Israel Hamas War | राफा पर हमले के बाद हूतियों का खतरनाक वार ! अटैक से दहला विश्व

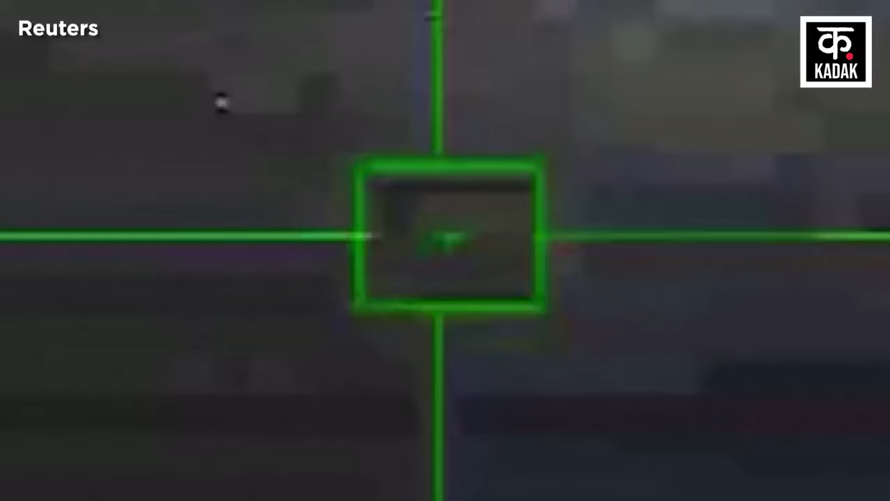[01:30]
उपर एक हूति ड्रोन को मार गिराया वहीं अमेरिकी अधिकारियों ने मिसाइल विद्भनशक
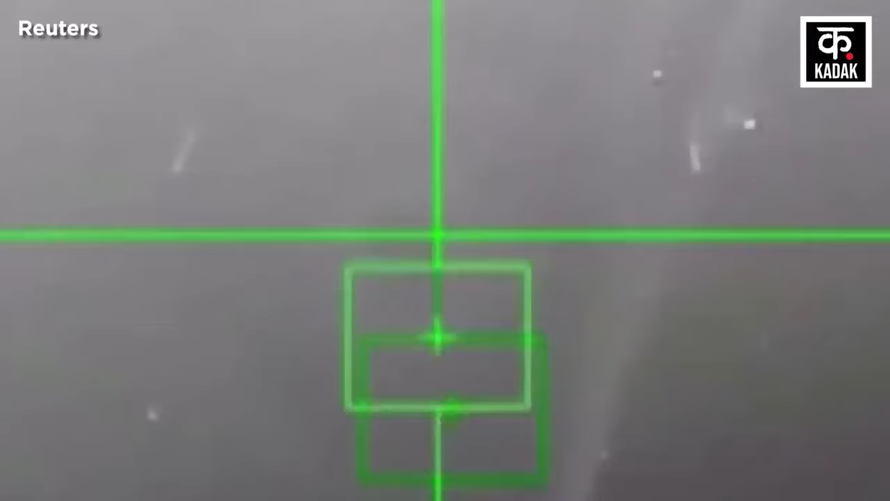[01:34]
स्कौाडन के साथ 14 अक्टूबर से इस इलाके में तैनात अमेरिकी युद्ध पोत के कम से कम गर्मियों तक वहीं रहने की उम्मीद चताई है